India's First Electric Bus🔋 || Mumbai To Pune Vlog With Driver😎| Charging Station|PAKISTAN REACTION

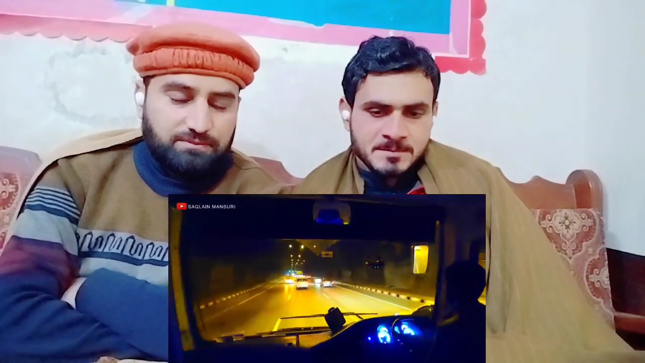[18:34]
अच्छा ब्रिज के अंदर टनल के अंदर चली गई हाँ ना जी हाँ जी अच्छा अच्छा वही मैं कह रहा हूँ एकदम रात का समय हो गया है वो